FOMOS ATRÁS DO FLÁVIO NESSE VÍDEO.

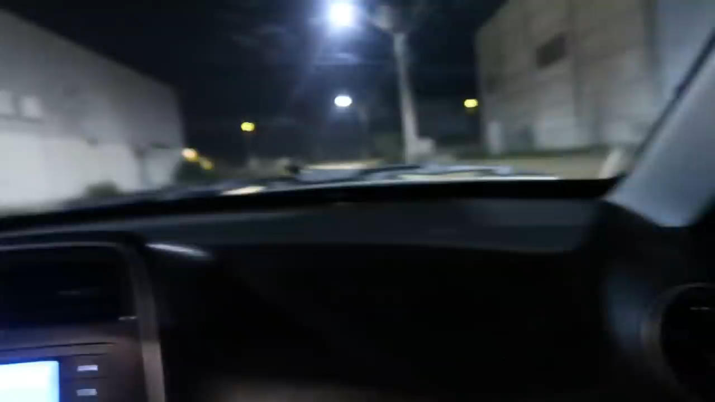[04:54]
Jogaram pedra no carro Jogaram uma pedra no carro agora, mano Jogaram uma pedra no nosso carro Vamos sair daqui Vamos sair daqui Vamos sair daqui Deixa eu fechar o vidro, gente Fecha o vidro, fecha o vidro Mano, no céu Não tem nem saída, cara Que assustador Não tem nem saída aqui, cara E como é que eu vou achar o Flávio agora nesse lugar?
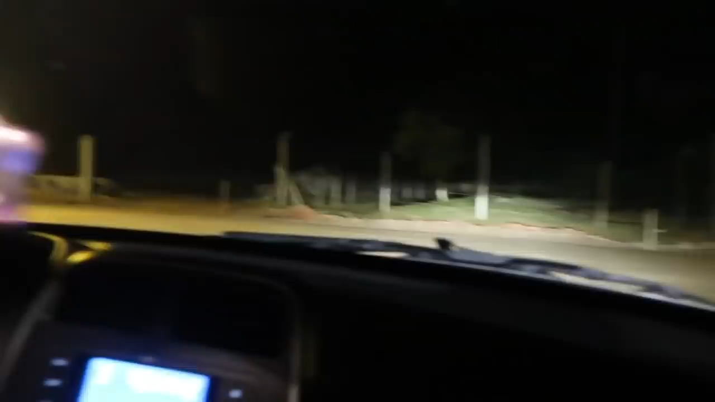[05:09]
Meu Deus do céu Gente Chegamos na rua aqui,
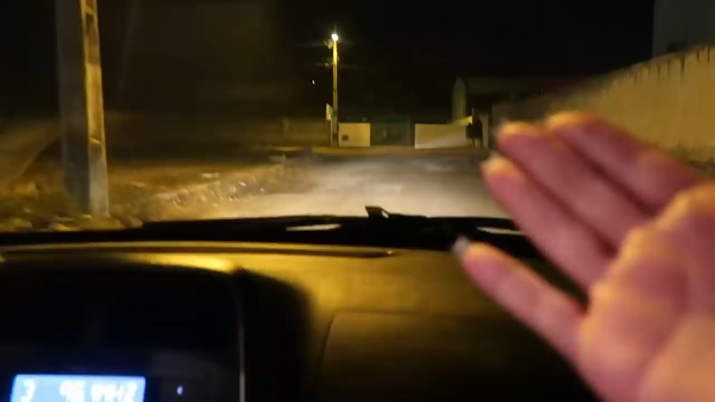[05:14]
gente, ó É nessa rua aqui, gente Vai devagar Olha o buracão,
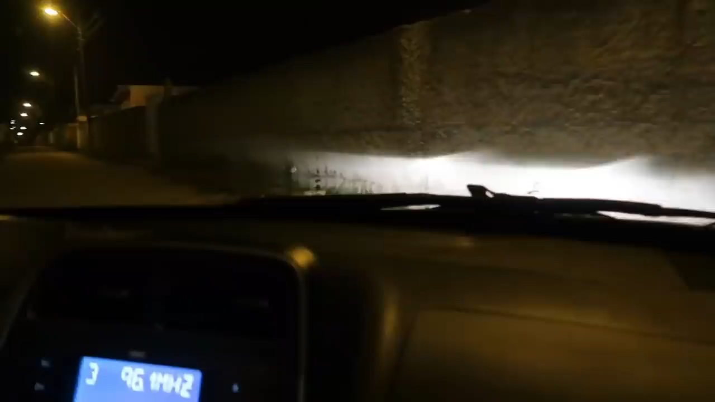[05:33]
Também nada, gente Nada, nada Que lugar da carta lá A gente não foi até o final da rua lá,
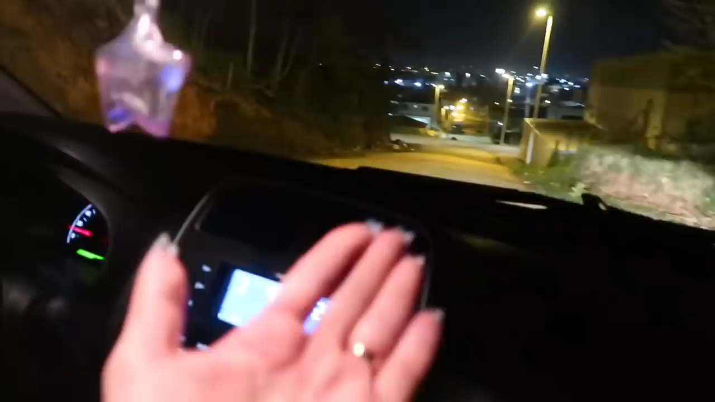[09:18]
ó Tu desceu por aqui correndo, filho É, ele desceu toda a vida A gente encontrou ele Cara, como é que a gente não encontrou ele aqui? Porque a gente passou aqui, não passou? Passamos aqui Passemos e descemos Não, passou daqui, ó Nós descemos essa rua aqui, ó Ele passou a vala contigo Ou ele fez a volta?